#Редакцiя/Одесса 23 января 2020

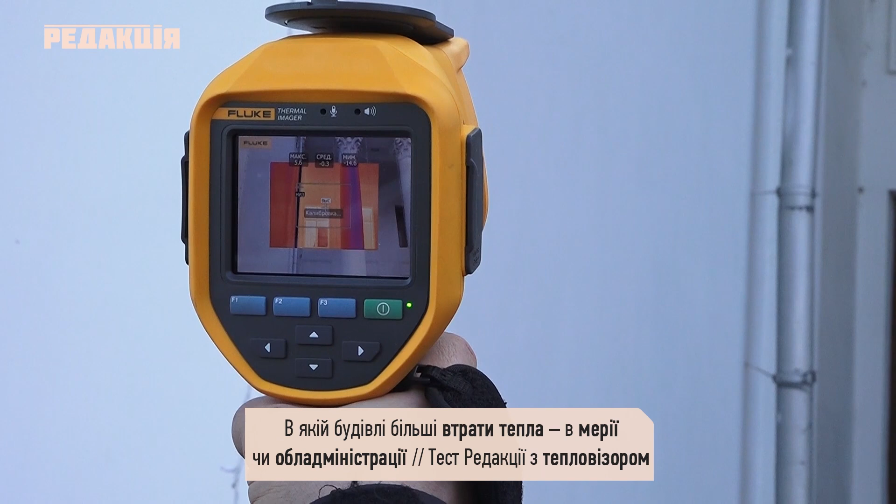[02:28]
І що тут у нас? Значить, температура по стені, она достаточна равномерна.
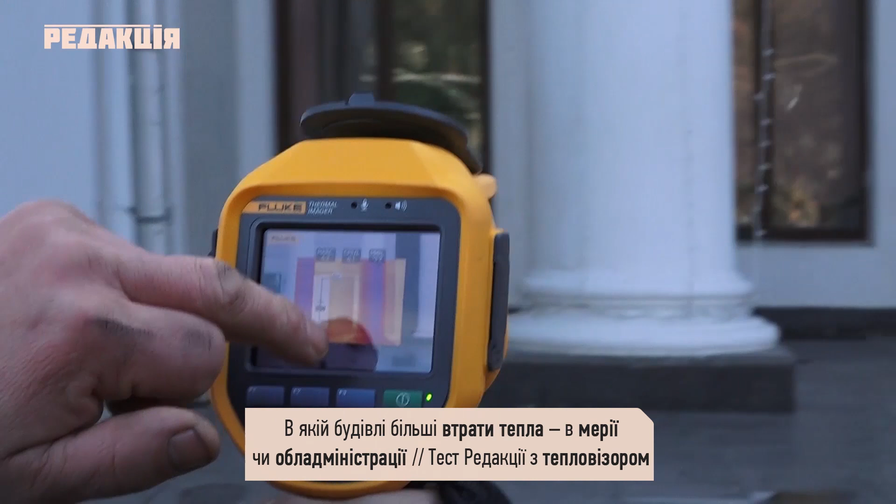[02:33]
Уровень – це температура. В даному випадку ми по стеклу видим максимальну температуру 5,6 градусів.
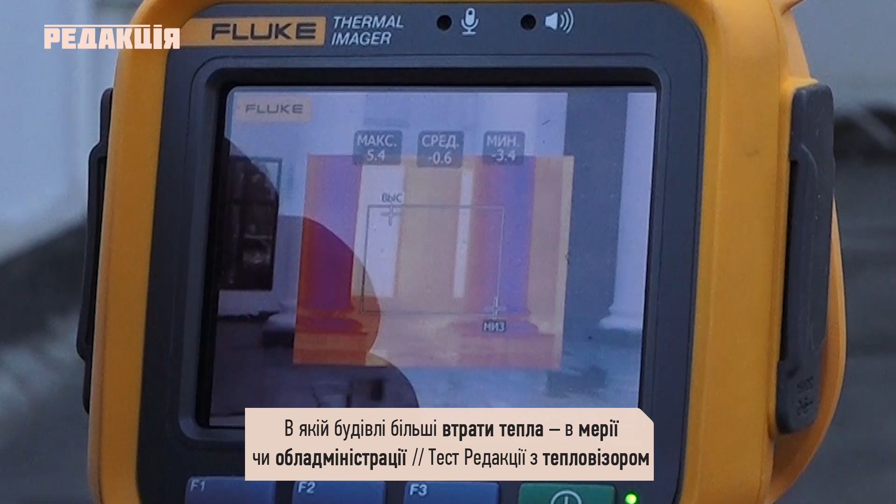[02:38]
Але це – це ожідаємо. А якщо дивитися на стену, то температура равномерна.